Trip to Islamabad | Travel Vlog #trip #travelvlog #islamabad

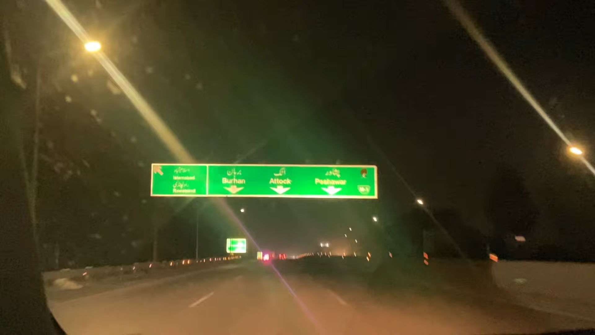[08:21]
اور سکون ہے اس طرح کا محول ہے یہاں پہ اور یہ دیکھیں جناب جو جگمک ہو رہا ہے وہ تو ہو رہا ہے
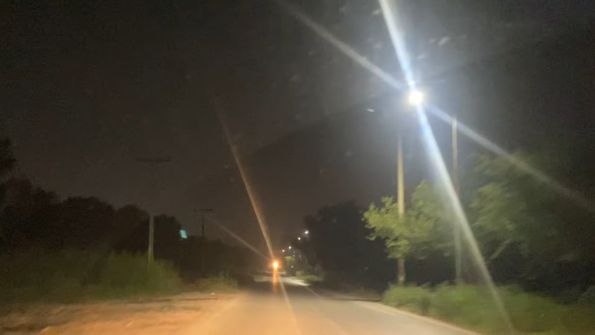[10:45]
خاموش اور سنسان سا علاقہ ہے کوئی یہاں پہ آپ کو انسان نظر نہیں آ رہے ہوتے دور دور تک وہ کوئی اتنا زیادہ ٹائم نہیں ہوا لاہور ہوتا تو یہاں پہ تو ڈھول دھمکوں کی آوازیں آ رہی ہوتی ہیں اہمی لوگ جو ہے وہ کسی نہ کسی سگنل پہ کھڑے ہوکے ڈھول پہ جا رہے ہوتے ہیں اس ٹائم پہ بھی تو یہ جو ہے یہ آپ دیکھیں کہ کوئی آپ کو نظر نہیں آئے گا اور یہ اراؤنڈ 11 11 15 اور 30 کا ٹائم ہے ٹھیک ہے جی